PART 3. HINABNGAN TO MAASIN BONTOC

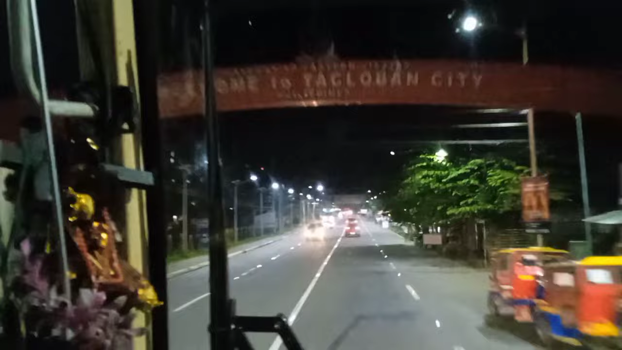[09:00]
Right, mga kamanabila, nandito na tayo sa Tacloban City. Stoplight near kaliwa.
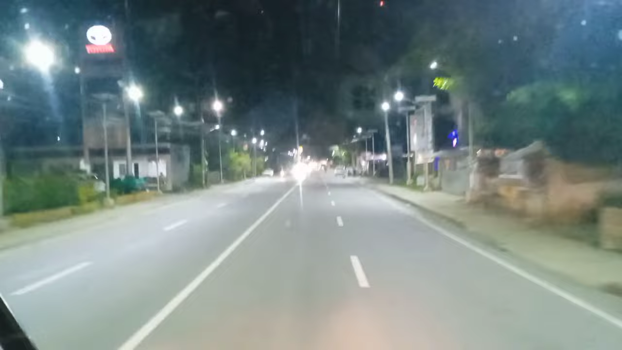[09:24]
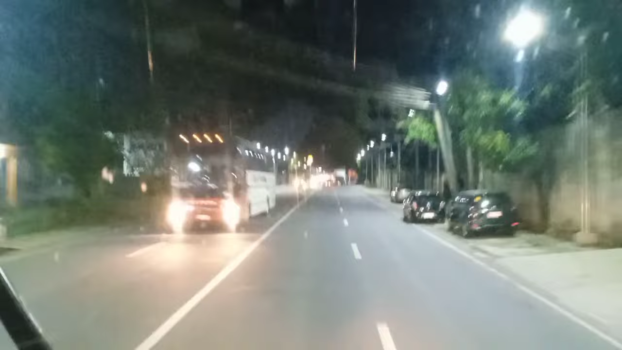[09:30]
Yung kaliyan yung biyahe natin bukas, yung masalubong natin yan.
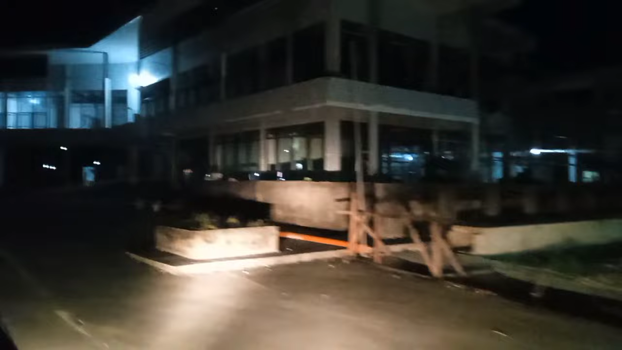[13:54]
Alright mga kamanabila, 10:15 ng gabi. Nandito na tayo sa Bye Bye Liti.
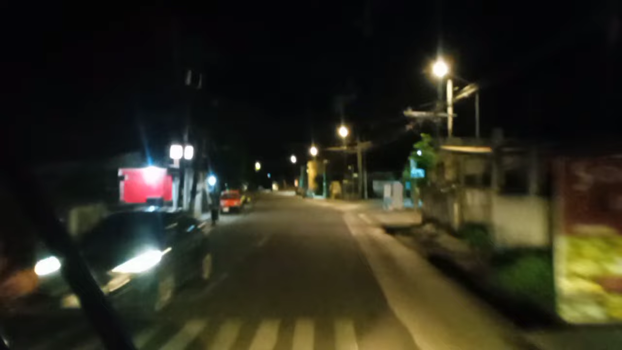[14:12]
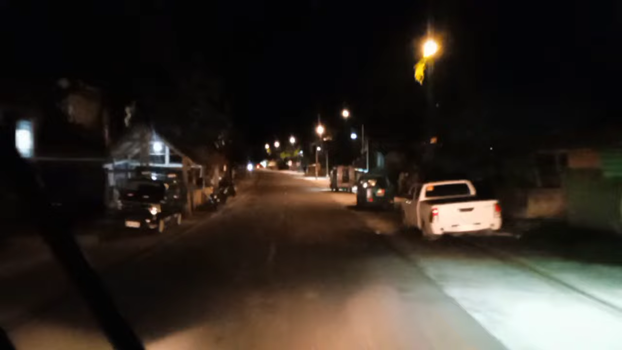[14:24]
Kanto, gilid mo sa kanto. Doon sa kanto. Oh, bye bye, Kina. Right mga kamanubila, 11:30 na ng gabi. Nandito na tayo sa Inupakan, Liti. Shout out kay Mambuna Mihiya.
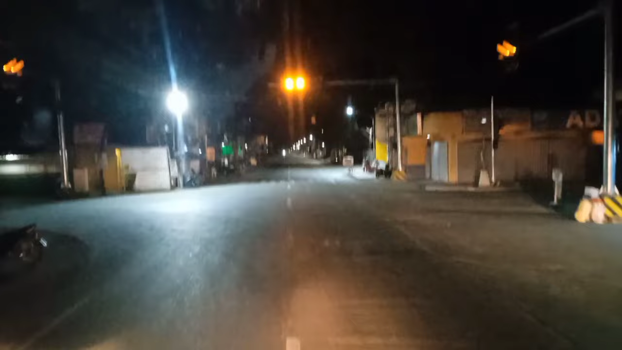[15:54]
Tayo, diretso tayo kasi Matalom. Ayan yung pakaliwa, Buntok. Ayan, tayo diretso kasi Matalom tayo.
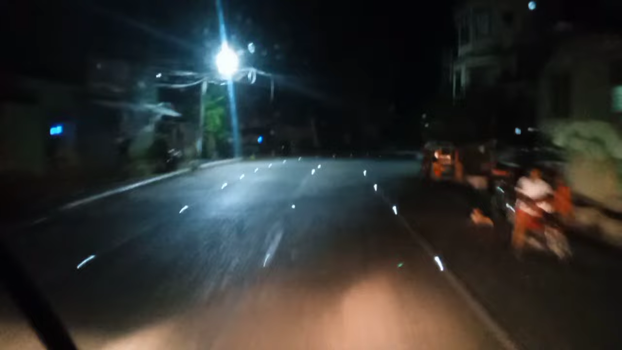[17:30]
Dito natatapos ang biyahe natin mga kamanupila. Diretso pa tayo na ang buntok, doon ang slip natin sa buntok kasi doon tayo magsisimulang pumila bukas. Oops, dandan. Kanan ka dyan sa pinasukan ng sasakyan.
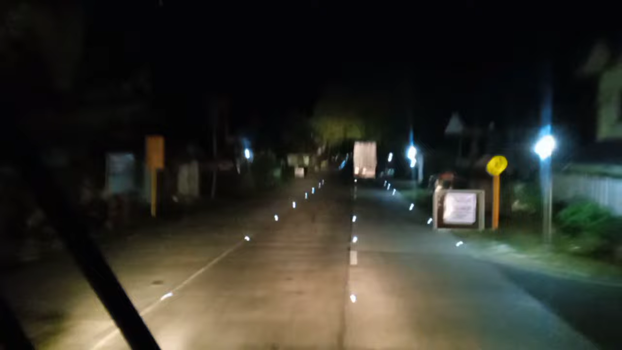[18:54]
Right mga kamanupila, nandito na tayo sa Patribungkus. Kaliwa nira, kaliwa. Doon sa dulo. Shoutout sa mga Edicelio family dito sa Patribungkus. Yan, kaliwa. Yan yung papunta ng ano, pier ng papuntang Limasawa Island.